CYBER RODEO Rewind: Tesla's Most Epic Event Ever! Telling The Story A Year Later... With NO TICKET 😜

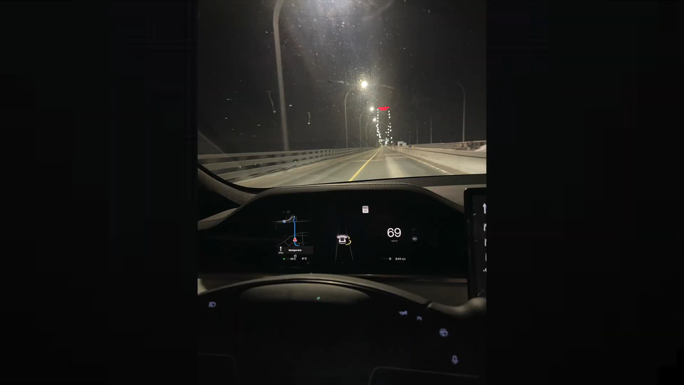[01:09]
And so that night I hopped in my Model S Plaid and drove 5.5 hours to Detroit. Drove from Toronto to Detroit.